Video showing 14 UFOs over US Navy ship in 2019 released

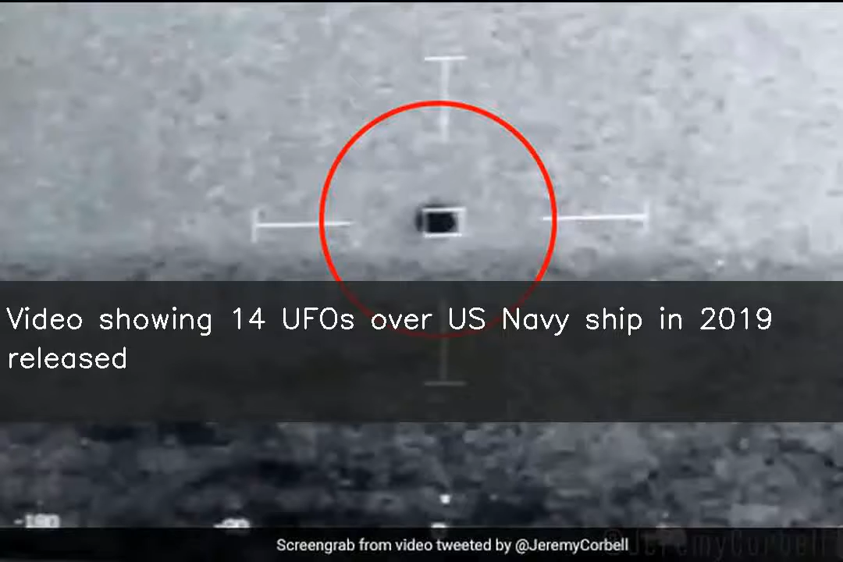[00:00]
a ufo filmmaker has shared a video clip depicting radar footage he claimed shows at least 14